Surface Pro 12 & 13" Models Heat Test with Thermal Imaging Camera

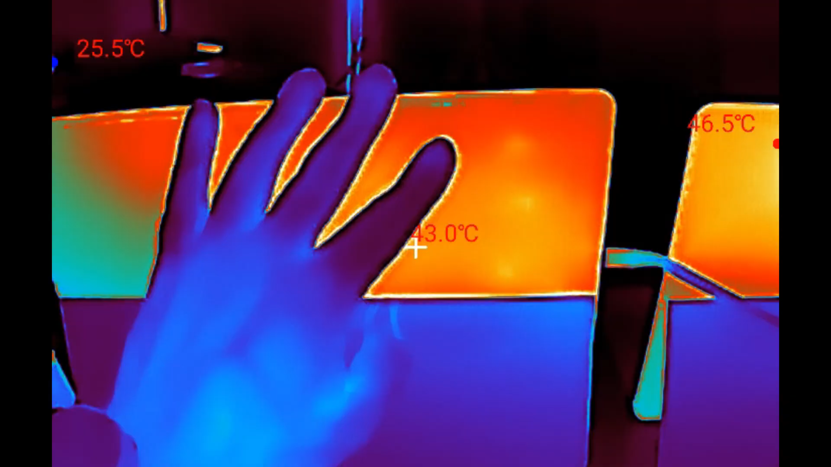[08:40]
On screen: max 46.5°C, min 25.5°C
over here and our 12 inch is funny
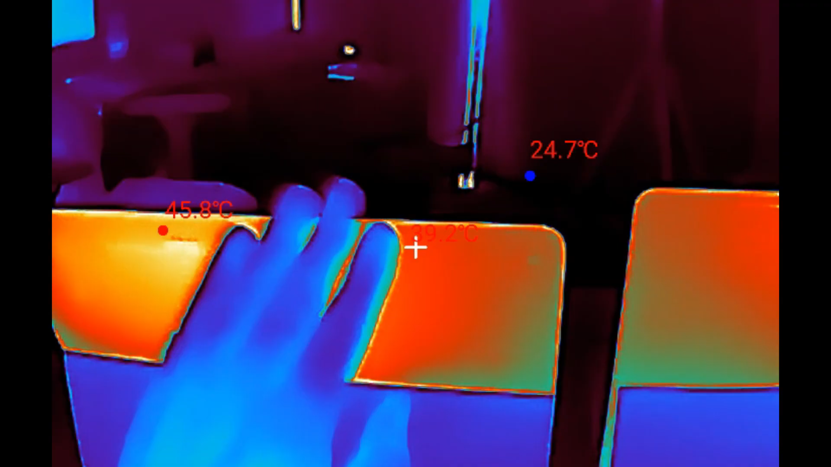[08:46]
because over here it's quite cool you know right here it's really cool but you put your hand just in the right spot and it is
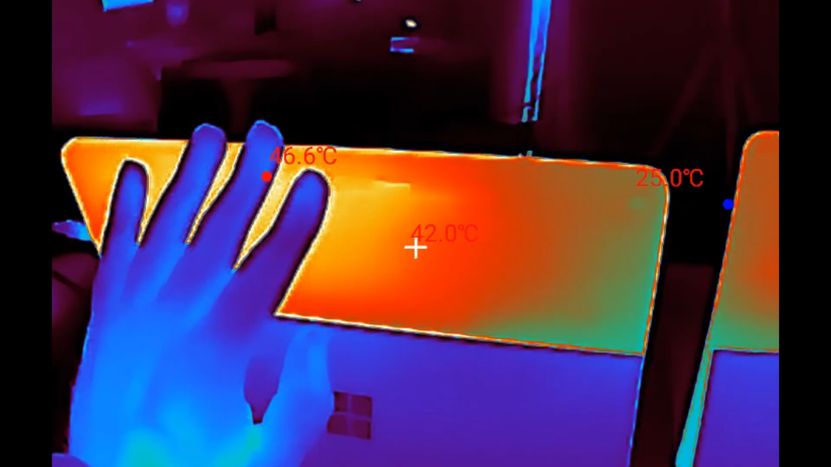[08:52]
On screen: spot 42.0°C, max 46.6°C, min 25.0°C
quite hot so it's producing less heat but that concentrated heat without the fan to move it
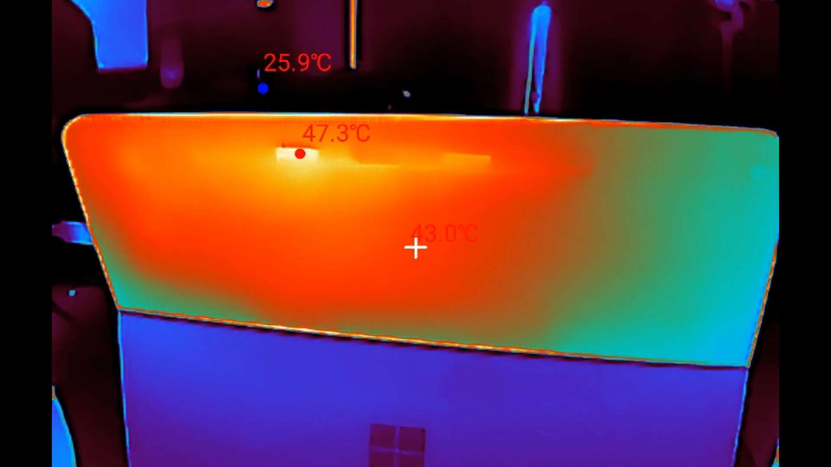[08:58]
On screen: max 47.3°C, min 25.9°C
away is really putting a lot of uh heat just in one
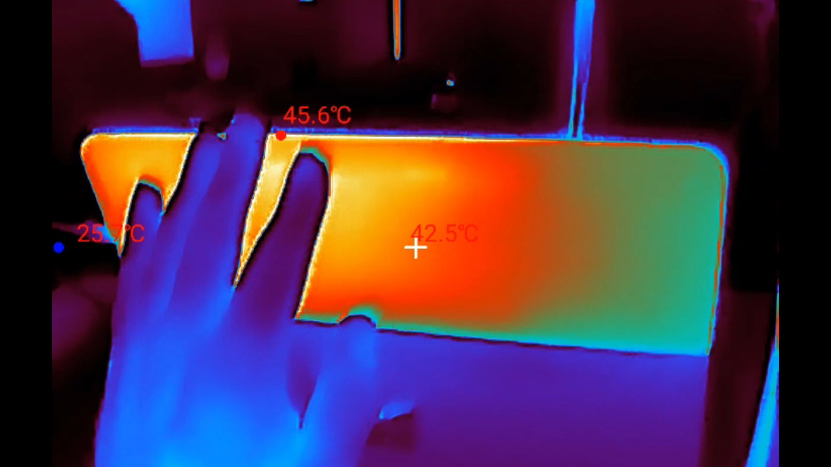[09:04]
On screen: spot 42.5°C, max 45.6°C
spot so really interesting the different setups Snapdragon 13 inch the
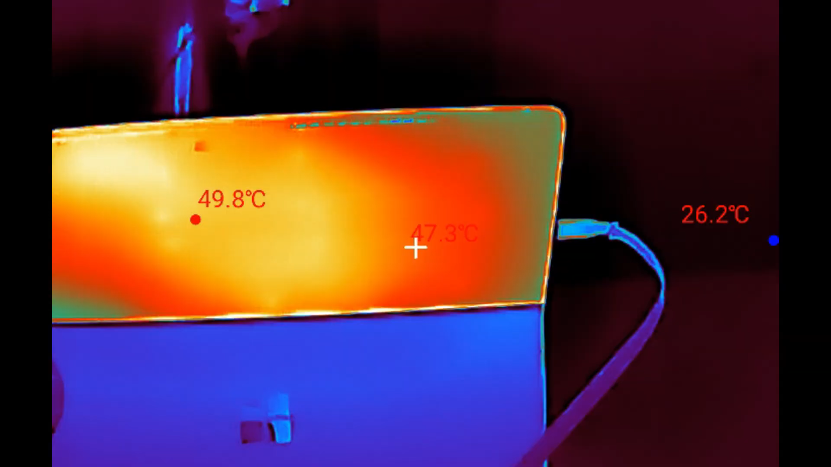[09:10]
On screen: spot 47.3°C
Intel and the 12 inch surface pro 12.
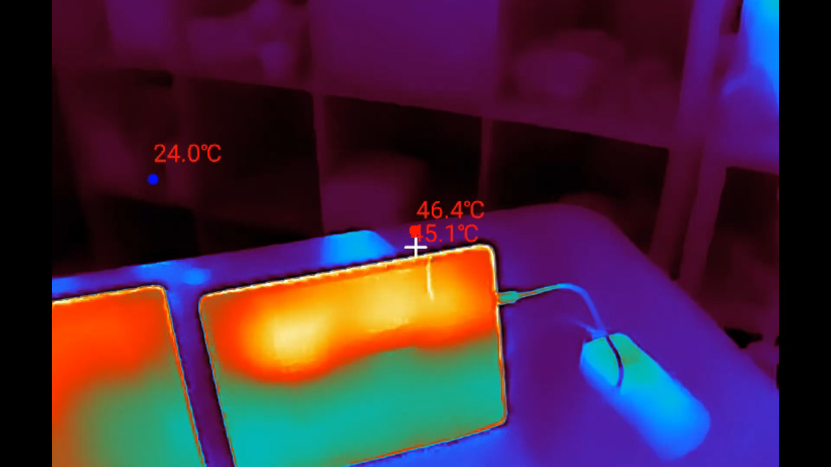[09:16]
let's check on that front just just really quick here again the hot spot on the LCD is 48 degrees
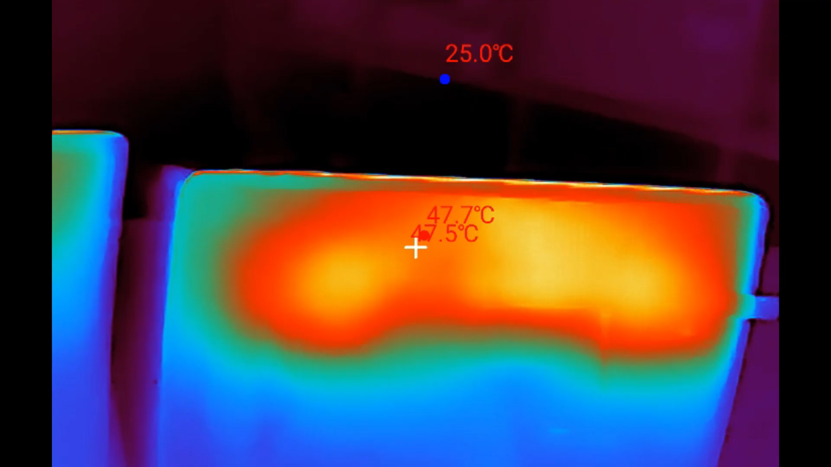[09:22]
On screen: max 47.7°C
and on the snapdragon 13 really cool 41 maybe
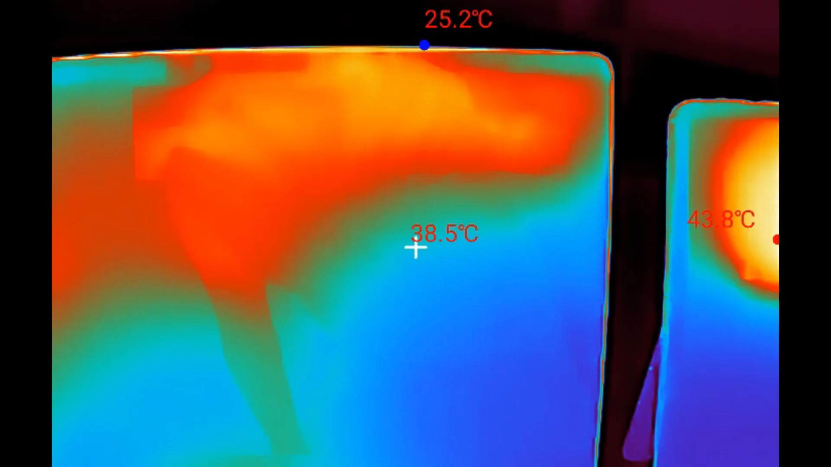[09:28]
On screen: spot 38.5°C, max 43.8°C, min 25.2°C
and the Intel I guess is getting 48 degrees but it's more on the frame than
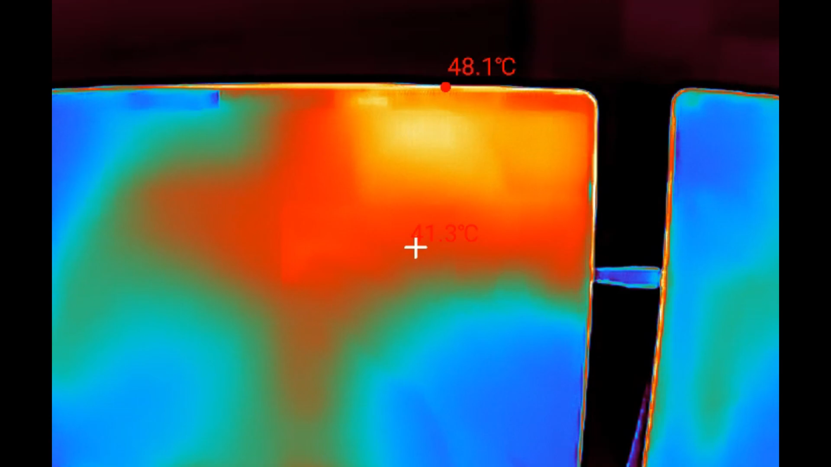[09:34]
On screen: max 48.1°C
the LCD the LCD is pretty cool everywhere else and so if we just look at that further back there's a lot of heat coming through on that 12 inch where on the Intel there's a lot of heat but it's a little bit more spread out so anyways interesting stuff
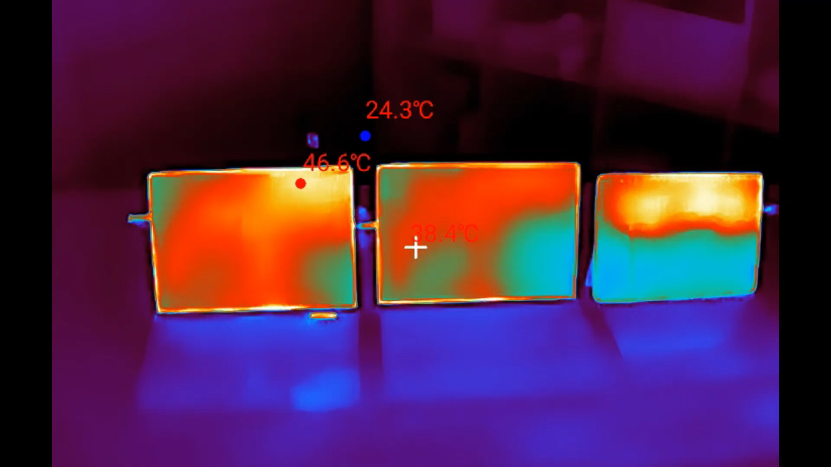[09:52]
On screen: max 46.6°C
so I hope that was an interesting look into how the different flavors of surface pro